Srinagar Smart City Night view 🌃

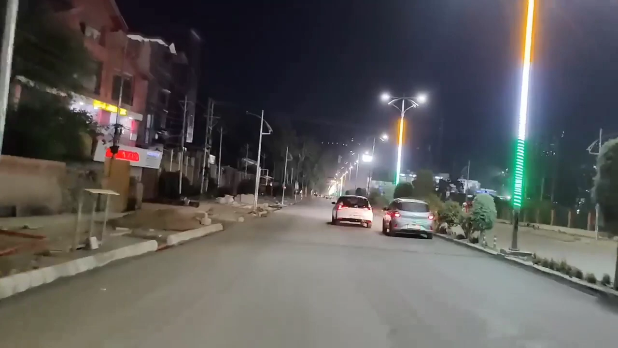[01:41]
देखे किया मस्तर रोड बना हुआ है अब लागरा कि हां हम स्मार्ट सिटी में हैं अभी
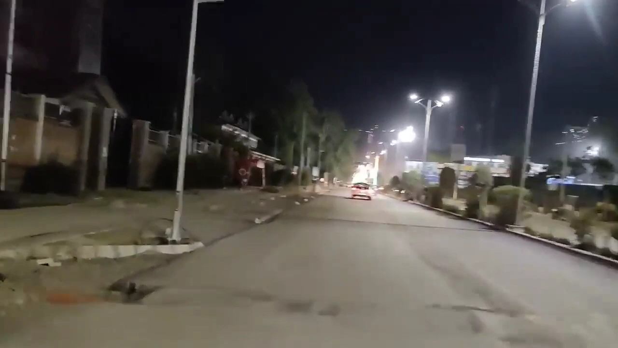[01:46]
यहां से कनेक्स्टर्शन ही चल रही है लेकिन जब कंपलीट होगा ना फिर ना सच में और भी मज़ा आएगा